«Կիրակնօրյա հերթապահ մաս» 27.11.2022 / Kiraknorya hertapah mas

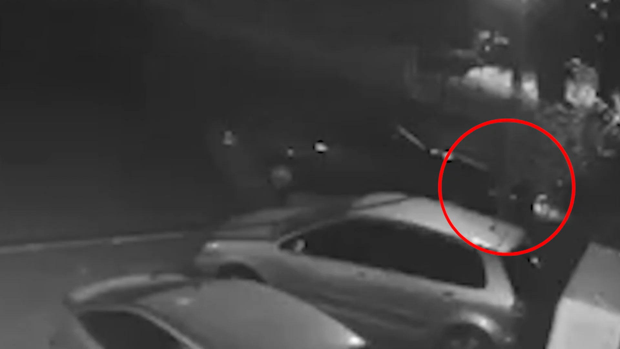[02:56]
ավտո մեկենայից եվս գողություն է արել։ Հիսուն ամիատաղ ամարդը հիմնականում հապշտակել էր մեկենանների թապարգելը լուսարձակները համարանիշերը եվայլ պայս տամաս էր։